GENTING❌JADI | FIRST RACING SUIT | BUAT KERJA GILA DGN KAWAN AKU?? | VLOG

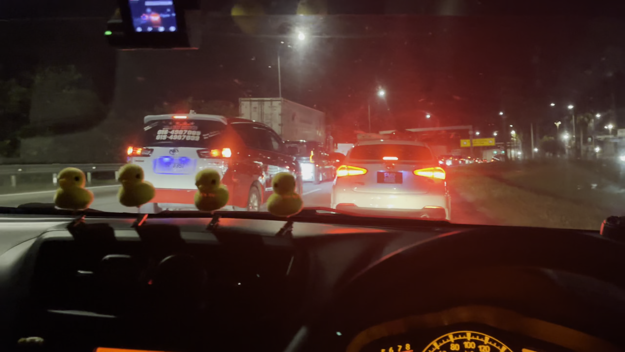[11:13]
Lepas dah. Baru nak masuk. Tapi tak masuk lagi. Daripada tempat jam first tadi 6.30 sampai terlorong menara, terowong menara